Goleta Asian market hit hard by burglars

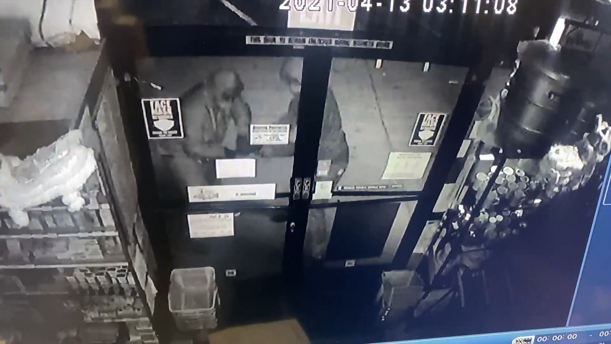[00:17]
Two minutes, the last two minutes, the in and out.
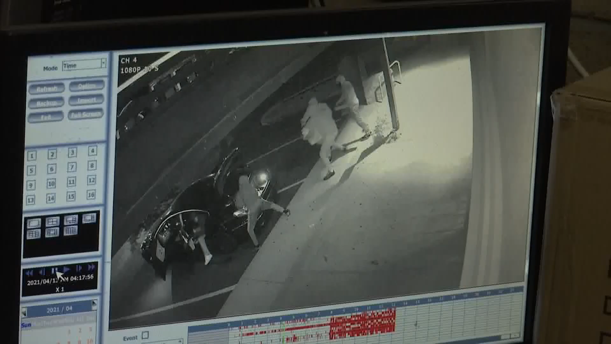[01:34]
The cameras show the suspects having trouble getting the safe into the trunk of the black car.
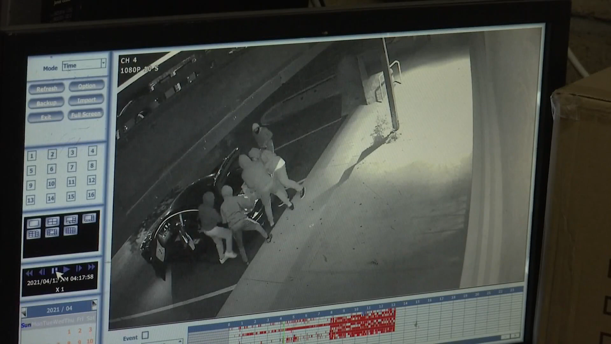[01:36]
They stuffed it into the back seat, and the five suspects took off.